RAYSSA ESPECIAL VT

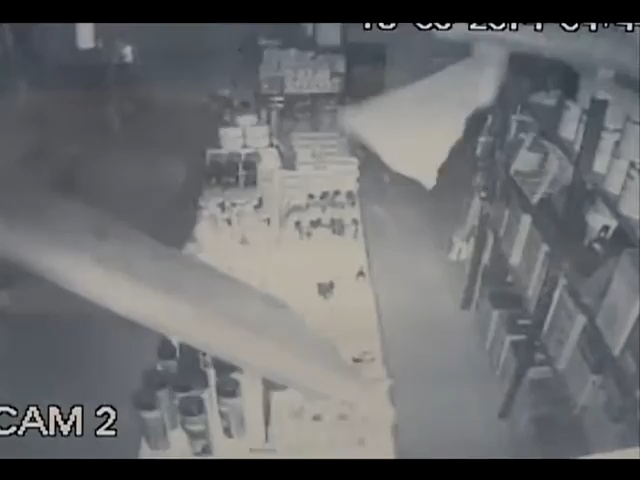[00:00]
A câmera da ferragem mostra a loja vazia quando de repente veja novamente duas pessoas despencam do telhado e caem em cima de um balcão em pouco tempo os dois estão de pé e começam a furtar os objetos só que repare essa mulher de 24 anos que
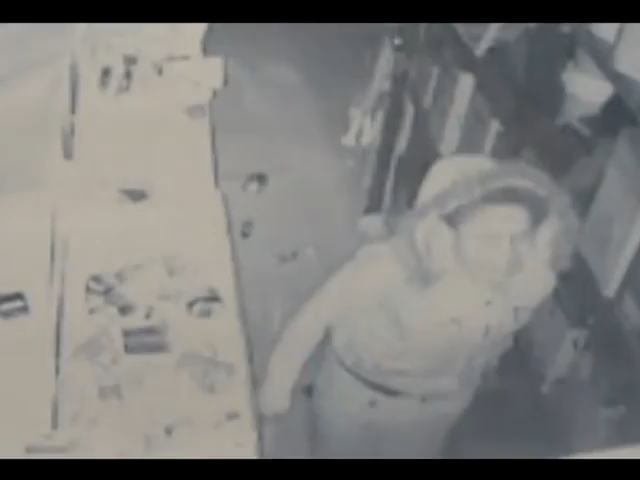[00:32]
acabou detida com a queda a criminosa quebrou a perna o prejuízo foi de dois mil reais fora o telhado que precisou ser refeito